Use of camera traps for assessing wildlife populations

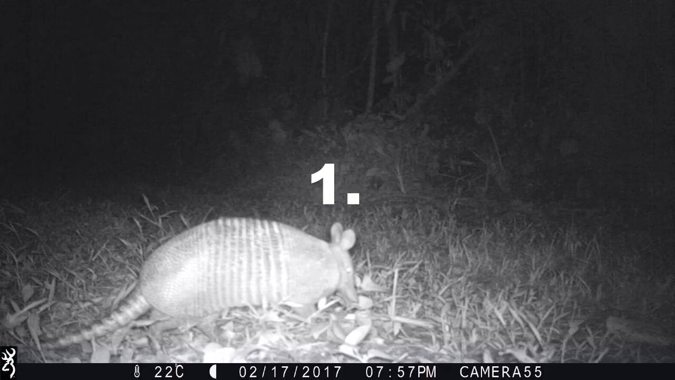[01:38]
The nine-banded armadillo is an extremely common medium-sized insectophores mammal.
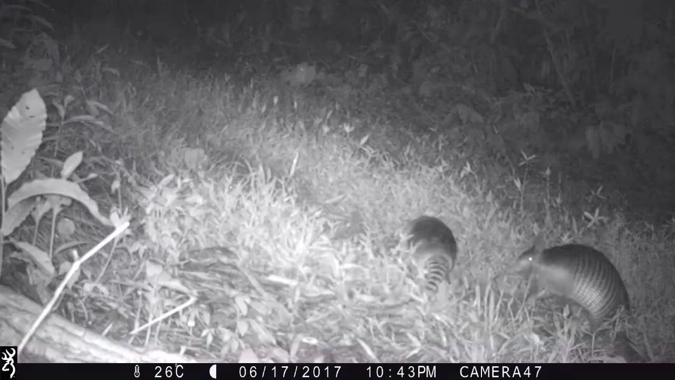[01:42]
They are solitary and only come together for mating, after which the female takes care of the young ones.
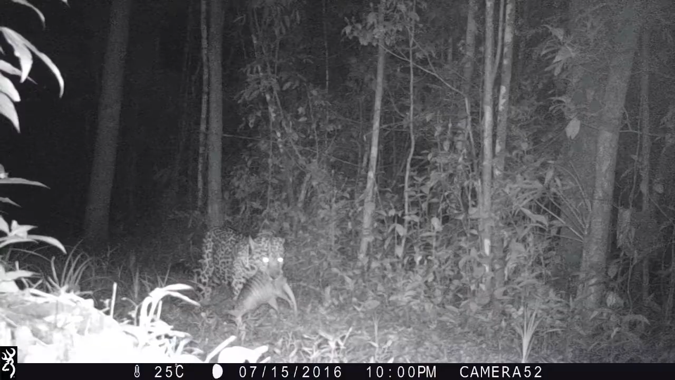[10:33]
If jaguars concentrate on armadillo, they have to hunt frequently as each armadillo provides limited biomass.